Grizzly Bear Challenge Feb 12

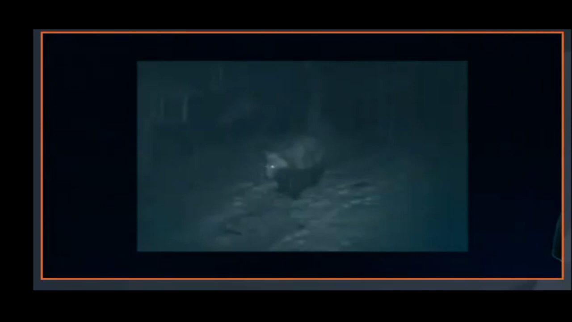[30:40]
now look at the claws for this bear see whether you can actually see them or not because you're not going to get a better better look at this bear ah thumbs up that was a grizzly bear